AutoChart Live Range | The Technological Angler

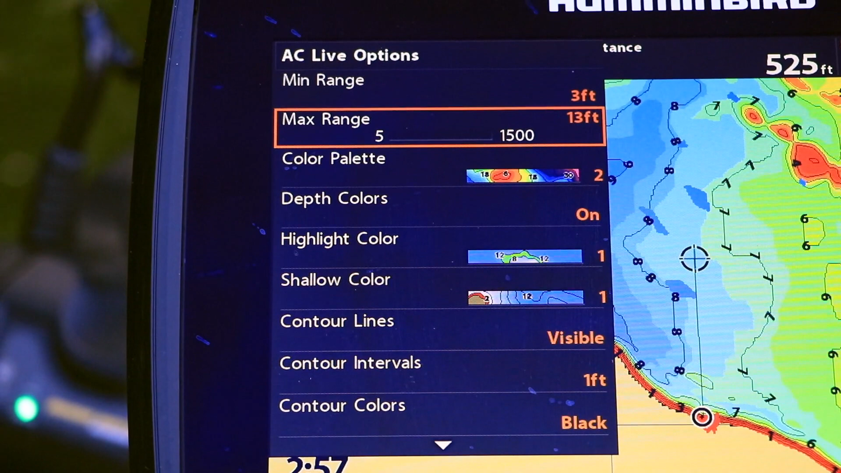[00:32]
Adjusting minimum and maximum range to suit the area that you're fishing will make it easier to identify key structural features like brake lines or flats,
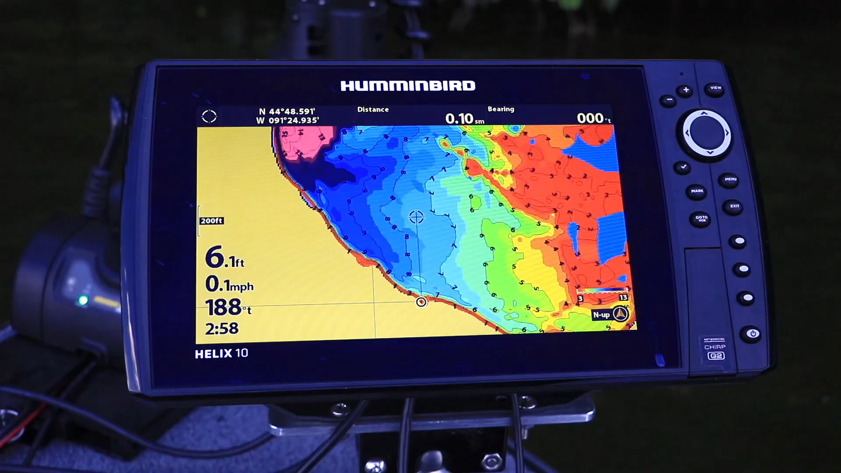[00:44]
On screen: depth 6.1 ft, speed 0.1 mph
old creek channels or even sunken road beds, places that fish hide.
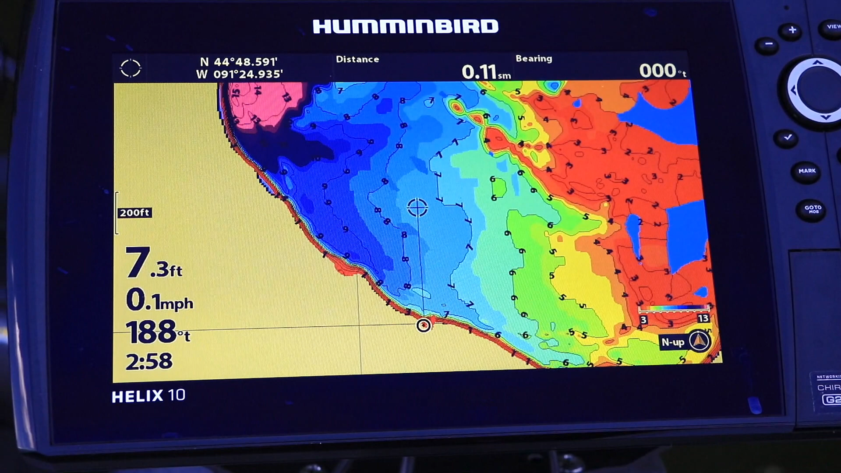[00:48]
On screen: depth 7.3 ft, speed 0.1 mph
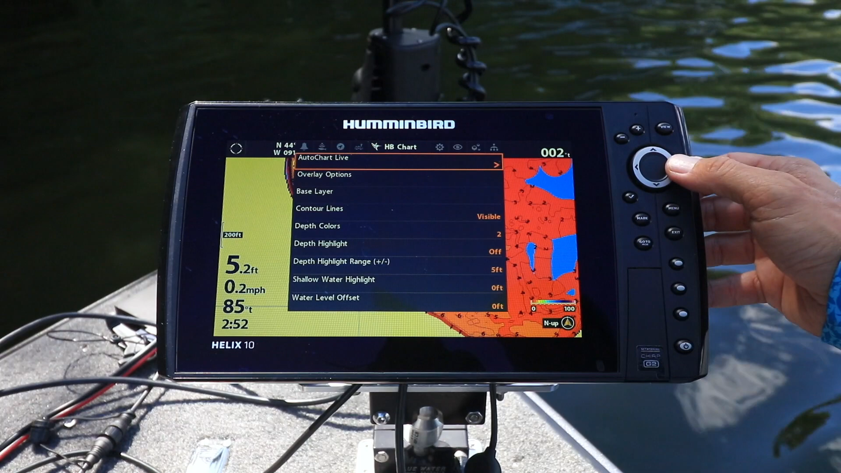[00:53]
On screen: depth 5.2 ft, speed 0.2 mph
From the AutoChart Live menu, choose the AC Live Options submenu. Then adjust minimum and maximum range to suit the depths on your map.
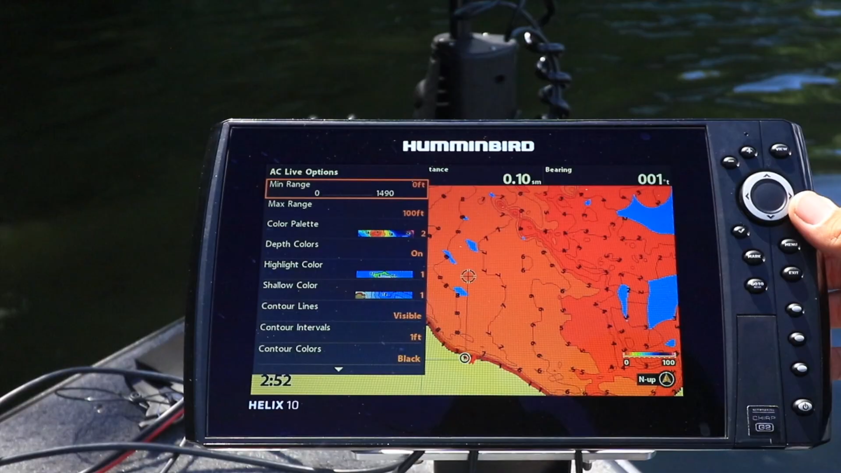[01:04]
I like to use a minimum range of around 3 feet and then set the maximum range to around 5 feet shallower than the deepest water that I'll be fishing. With AutoChart Live color palette number 2,
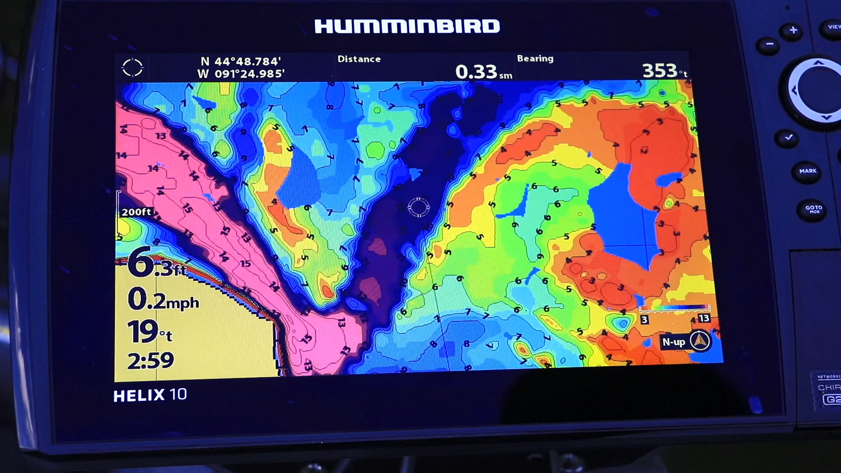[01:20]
On screen: depth 6.3 ft, speed 0.2 mph
these range settings ensure that the most shallow water will always be displayed in red, while the deepest water will always be in shades of dark blue or purple. Adjusting minimum and maximum range makes your AutoChart Live contour map even more valuable. Learn how to customize them before your next trip.